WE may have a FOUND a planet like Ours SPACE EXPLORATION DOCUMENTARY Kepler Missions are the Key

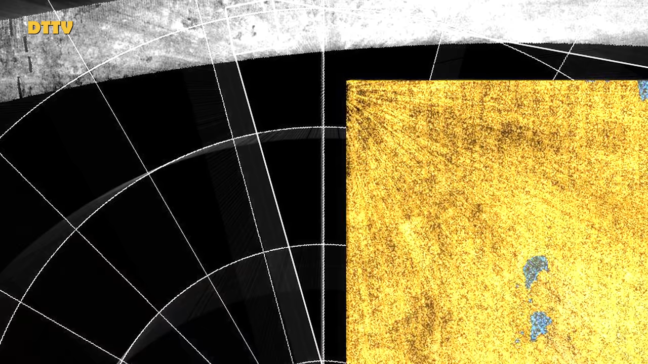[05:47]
Cassini's radar made a further discovery after several more passes of Titan.
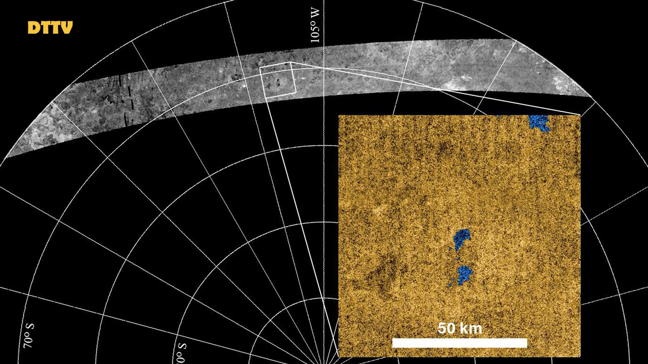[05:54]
There were a series of dark patches that were perfectly flat, resembling the surfaces of small lakes,
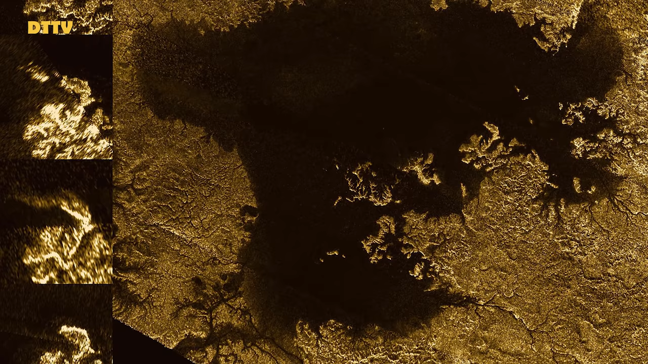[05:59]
prompting scientists to search for more direct evidence of fluid flow on Titan.